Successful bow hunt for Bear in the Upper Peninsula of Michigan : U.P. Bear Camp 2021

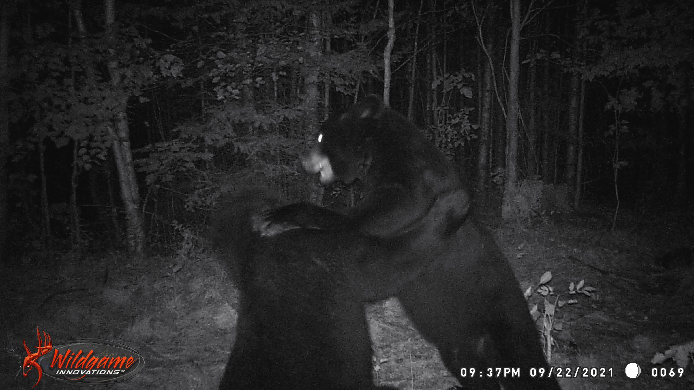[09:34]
They were just on here last night actually fighting. I'll throw up a picture of that sometime in this video. But just, these bear are wild out here. They're everywhere.